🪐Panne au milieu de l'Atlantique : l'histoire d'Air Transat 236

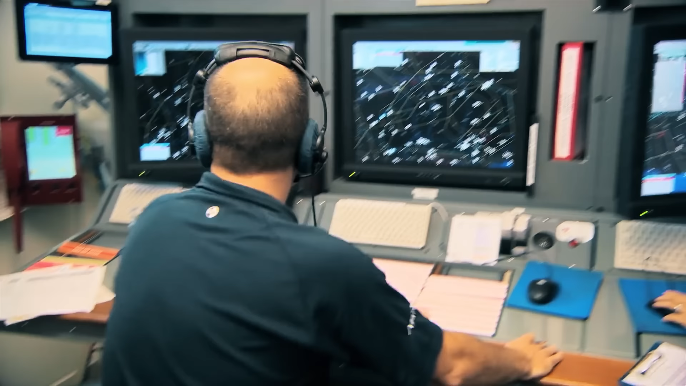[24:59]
Un radar secondaire, c'est un radar qui envoie lui-même un signal pour interroger les transpondeurs
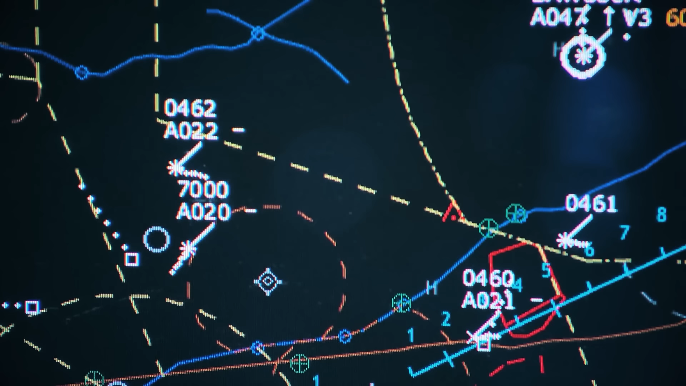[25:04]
qui lui répondent en donnant des informations sur l'avion.
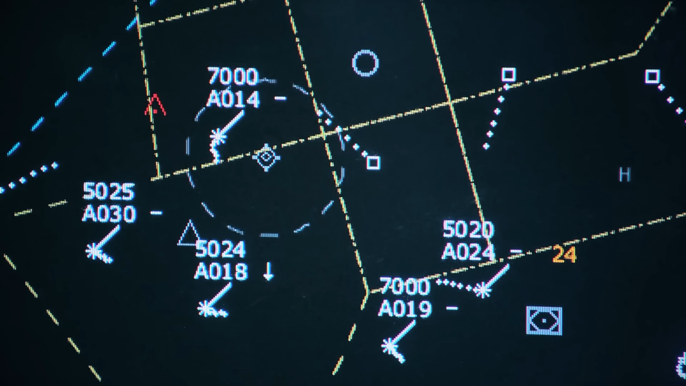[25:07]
C'est ce qui est utilisé en aviation civile et qu'on voit dans
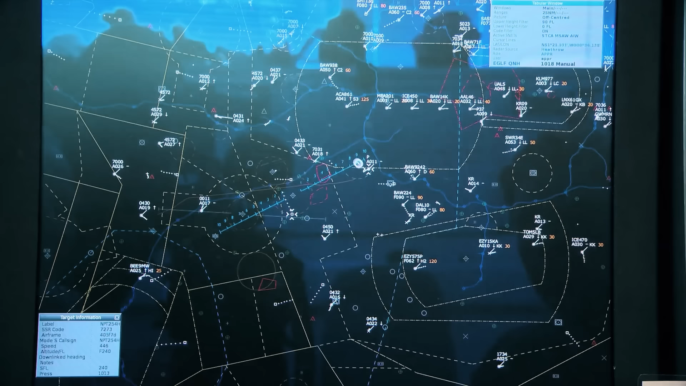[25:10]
les films quand un appareil a son nom indiqué à côté de son signal radar.
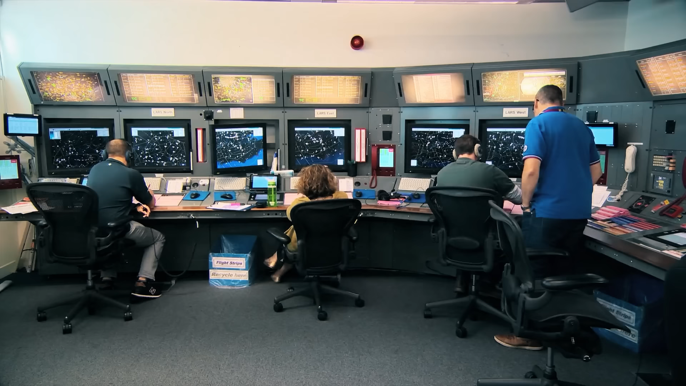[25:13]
Mais sans transpondeur, un avion est invisible. Pour savoir où il se trouve, il faut donc un radar primaire,
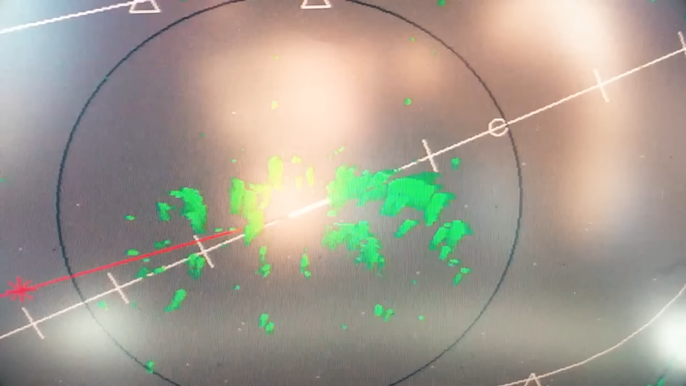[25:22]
c'est-à-dire un radar au sens premier du terme qui envoie une onde radio qui se réfléchit sur les objets et qui renvoie un écho.